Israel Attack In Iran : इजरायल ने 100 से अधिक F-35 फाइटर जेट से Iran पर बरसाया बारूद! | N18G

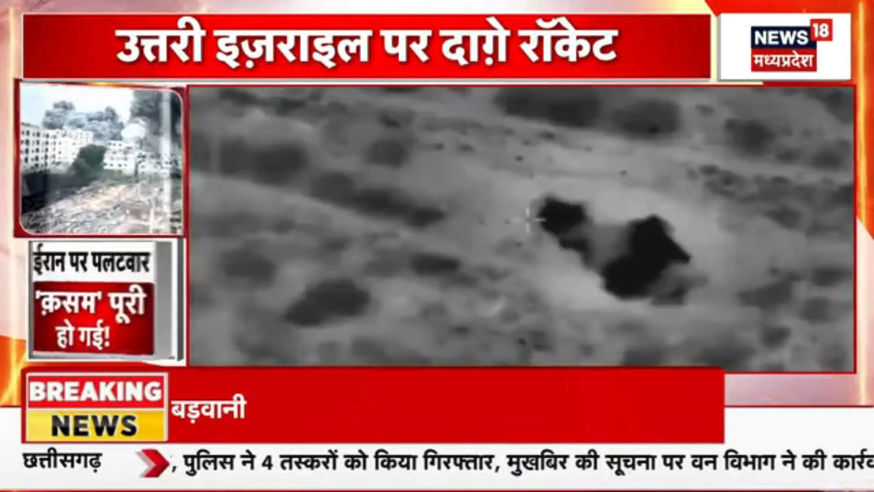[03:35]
اور اسرائیل کی ڈیفنس فورس نے ہجباللہ کے ٹھکانوں پر حملے کا دعویٰ کیا آئی ڈی اپ نے اس حملے کا ایک ویڈیو بھی جاری کیا اسرائیل کا دعویٰ ہے کہ اس
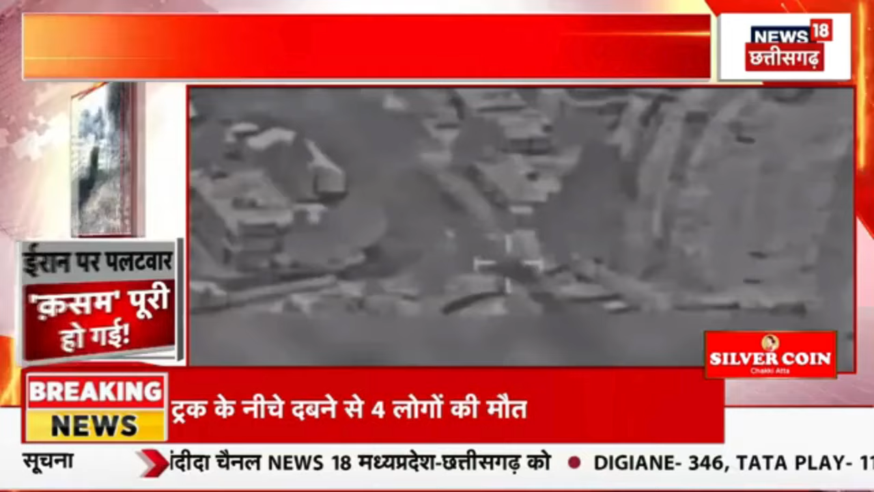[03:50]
کے جوانوں نے اتری بیکہ کو پار کرتے ہوئے جوسیح سیمہ نے ہجباللہ کے ٹھکانوں پر حملہ کیا